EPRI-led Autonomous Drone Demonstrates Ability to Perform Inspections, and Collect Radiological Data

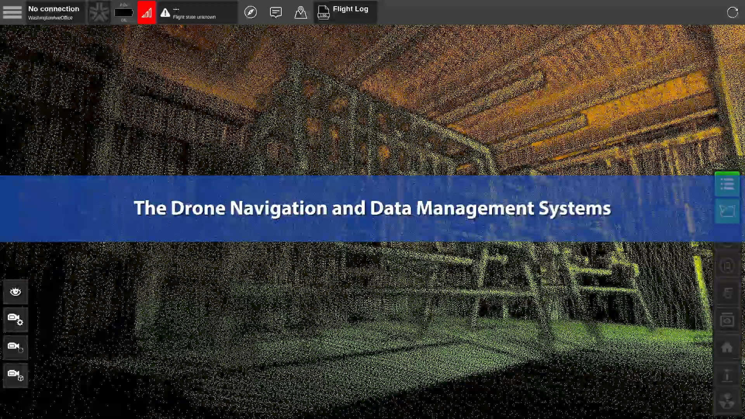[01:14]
The technology on the vehicle and the drone can create a 3D image of an area.
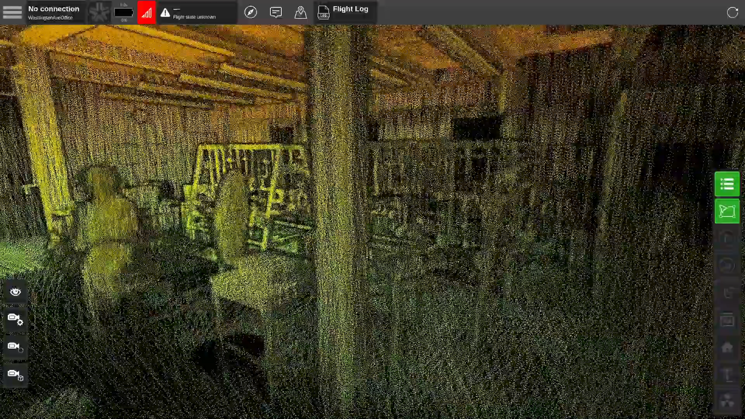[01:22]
It can also do planning inside of this area so you can give the robot a mission.